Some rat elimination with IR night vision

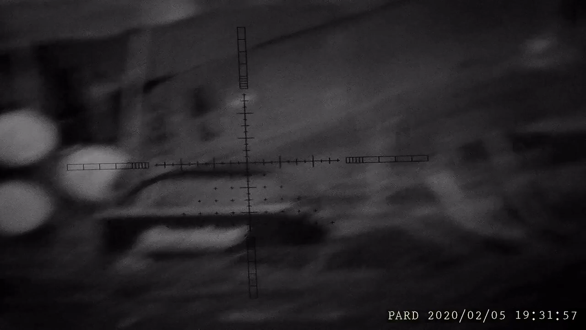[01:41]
I hope I got him. Okay. Yeah. That cone is wicked hot.
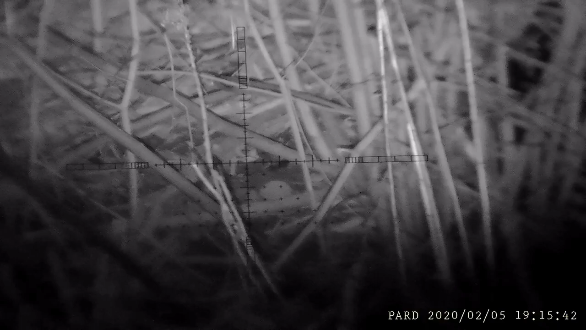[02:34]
Oh yeah, he's twitching. See him twitching?
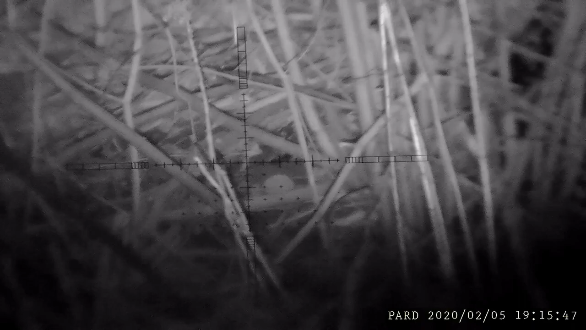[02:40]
I can see his tail flipping around.